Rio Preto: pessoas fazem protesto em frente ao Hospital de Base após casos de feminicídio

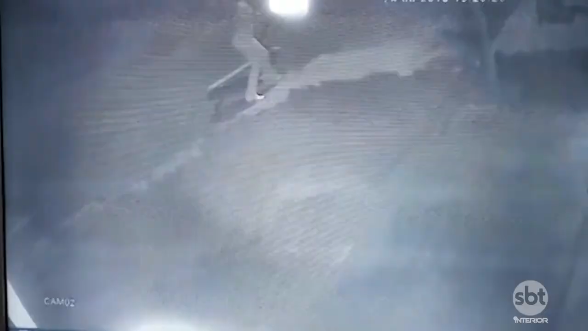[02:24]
foi morta a tiros pelo ex-namorado, com a ajuda de um comparsa no meio da rua. As imagens de uma câmera de segurança registraram o momento da ação dos criminosos.